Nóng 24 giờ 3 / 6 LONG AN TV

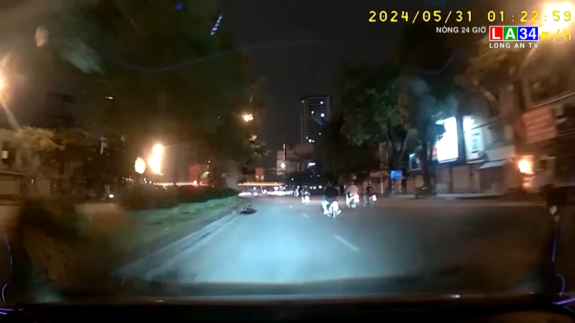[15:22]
Theo tình huống được camera ghi lại tại khu vực ngã tư sở Hà Nội, đang di chuyển đến khu vực ngã tư, bất ngờ phát hiện xe ô tô đi ngược chiều với tốc độ khá cao. Do tình huống quá bất ngờ, nên lái xe của gắn camera đã ngay lập tức thắng gấp, đánh lái săn phải địa tránh gia chạm dư xe đang đi ngược chiều. Không có tai nạn, tuy nhiên, hành vi của lái xe bán tẩy cần phải bị lên án khi gây mức an toàn cho lái xe khác trên đường.